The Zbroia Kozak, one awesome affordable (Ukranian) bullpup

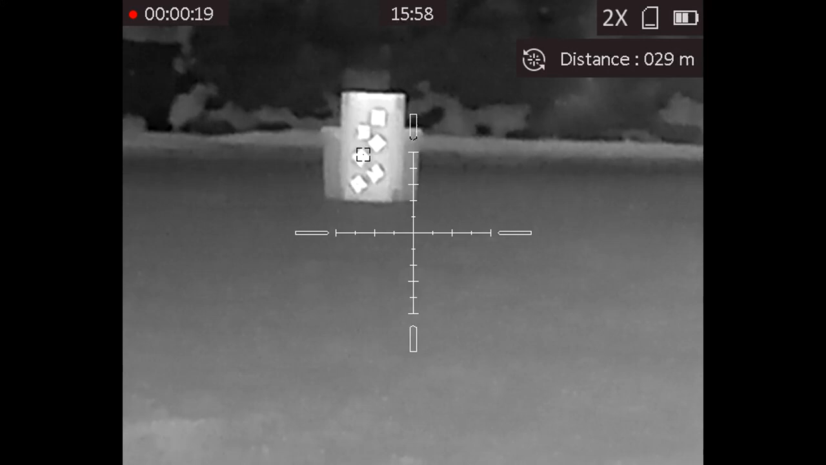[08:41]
Ike Micro PQ50L thermal scope sadly doesn't record sound but here we have me first ranging
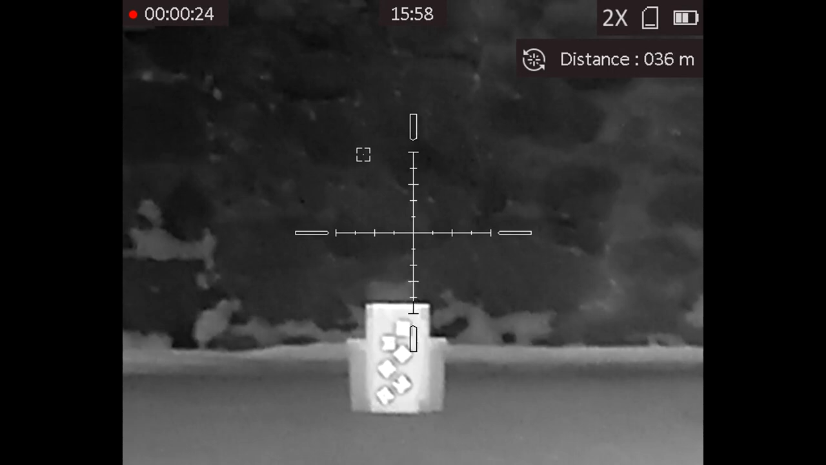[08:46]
the target at 30 meters and
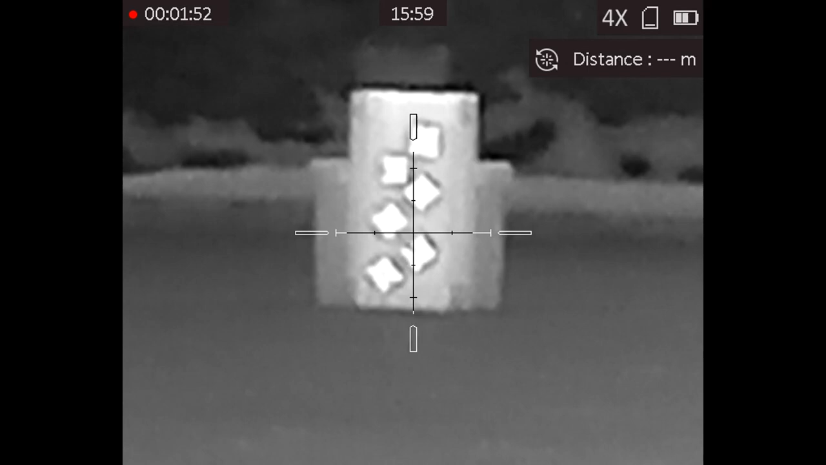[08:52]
then bar the second flyer which was my mistake putting four pellets in an area the size of a five pence piece at that range.